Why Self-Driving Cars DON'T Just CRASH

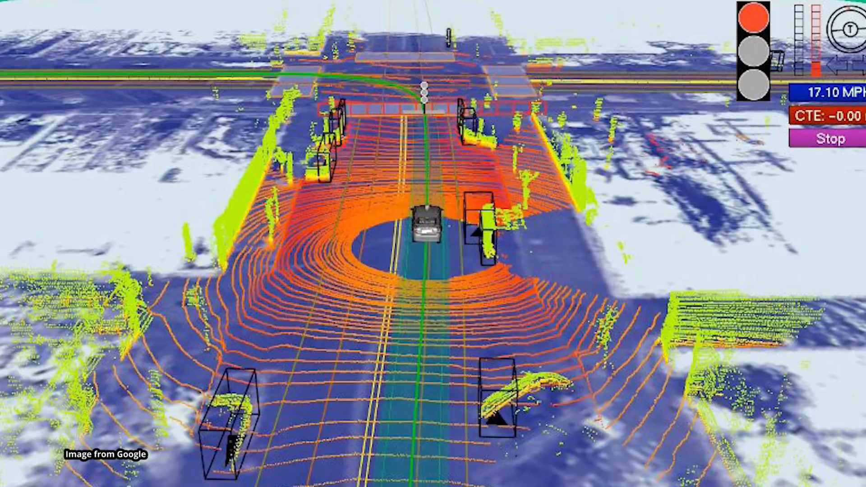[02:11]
the data that it needs to make decisions For example LiDAR and video can determine whether that thing up ahead is telling the car